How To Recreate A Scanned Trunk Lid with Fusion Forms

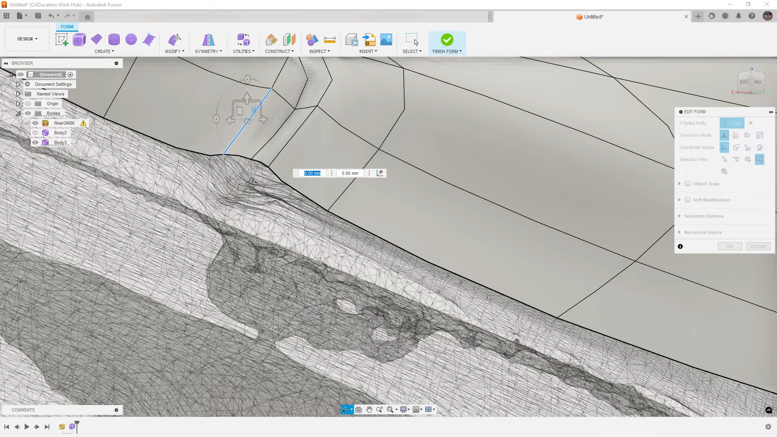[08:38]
It is, uh, we really want to kind of smooth these things out.
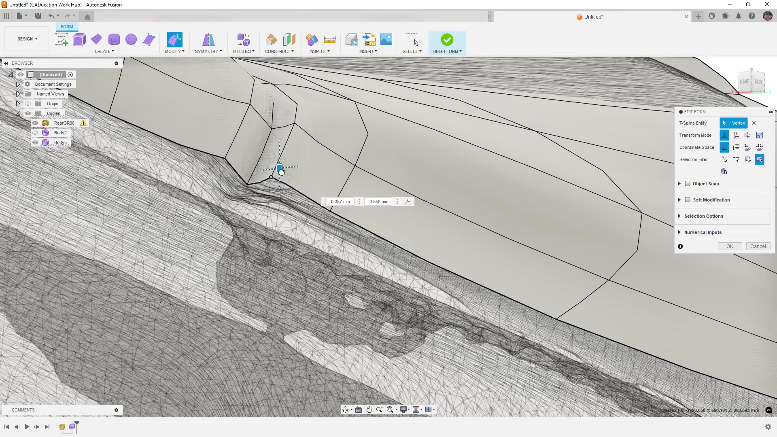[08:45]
Another thing you can do is you can always double click on an edge and delete it.
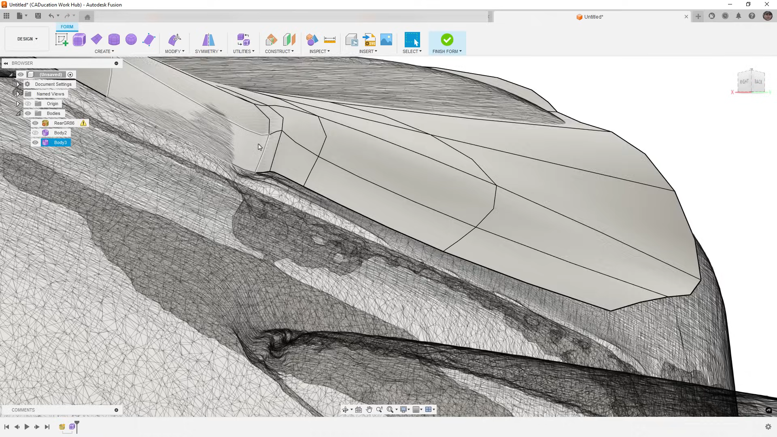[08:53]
And when you delete it, you can try, uh,
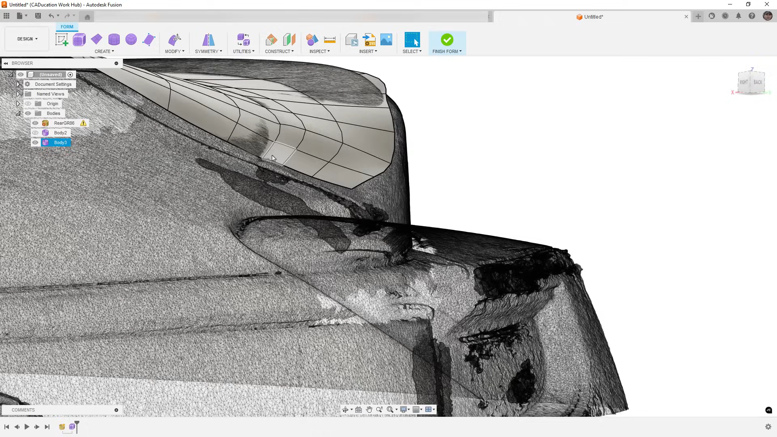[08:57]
try again to add an additional edge in there. I, you know, so for example,
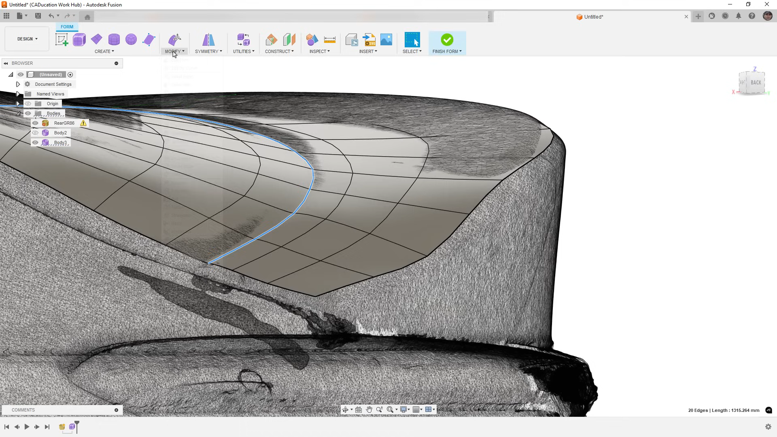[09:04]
I could take this one and say, add a beveled edge, and then that edge should line up in the crease a bit better.
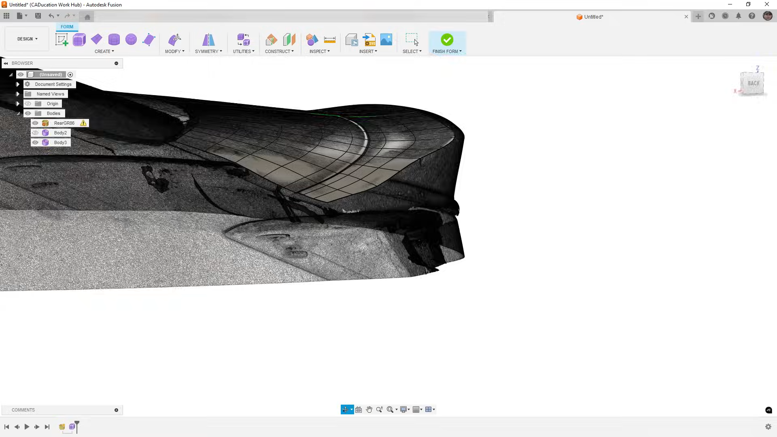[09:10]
And we can try to use pull once more.
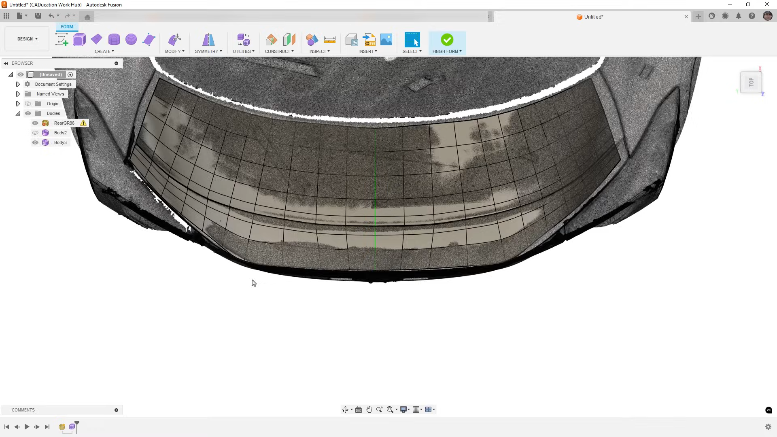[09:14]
Uh, but once again, what I would, I know I always say this, but I have to caution you.
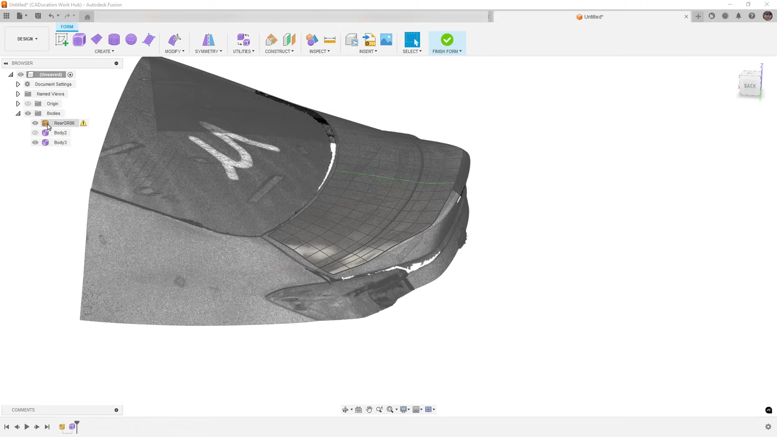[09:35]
Uh, but if the factory spoiler wasn't there and the,
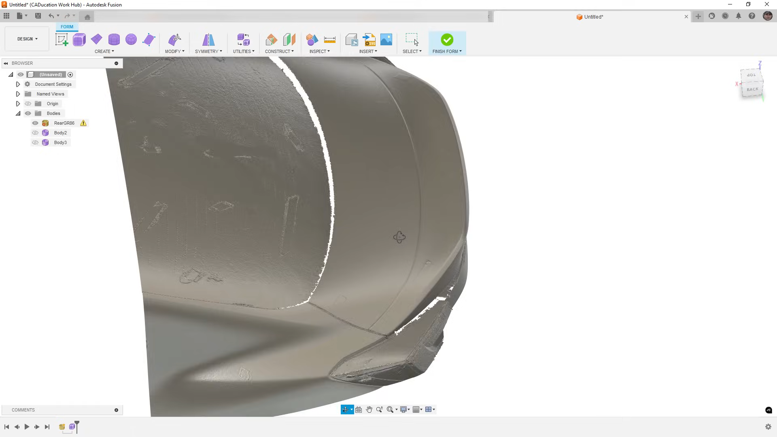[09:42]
you know, the deck lid went down or, uh, basically we didn't have to deal with this crease, then we would likely be in a better situation. Um, another option you can do is to make sure there are no points near this crease.
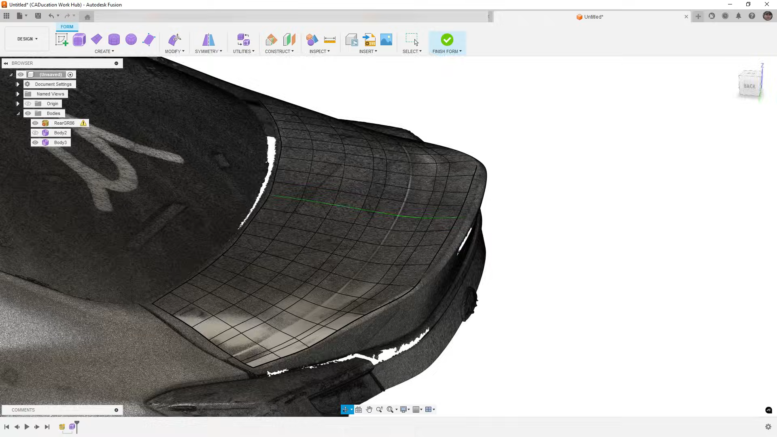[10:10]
And that would be another option.
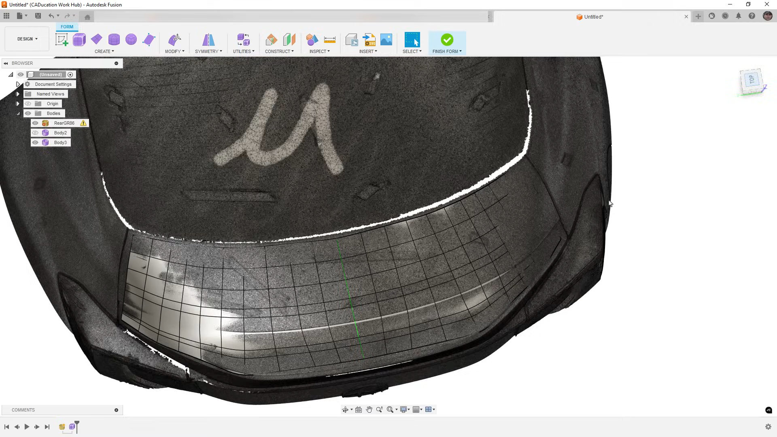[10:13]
It's not going to, again, it's not going to perfectly match that area, but really what you end up having to do is create an extremely high density body.
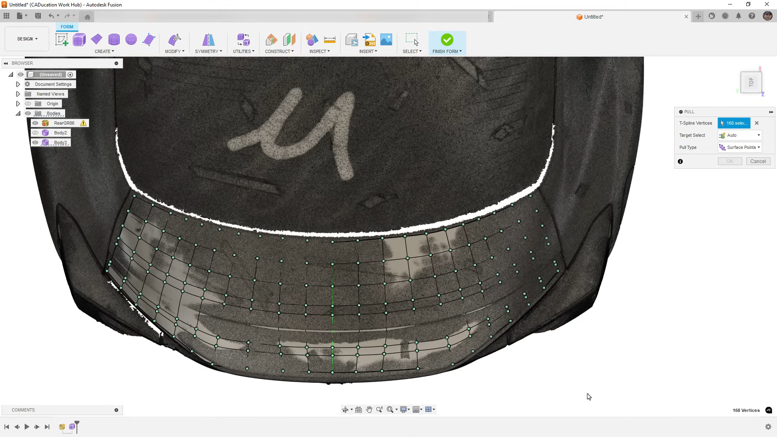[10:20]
And the edges have to flow this, uh, they have to match the underlying part.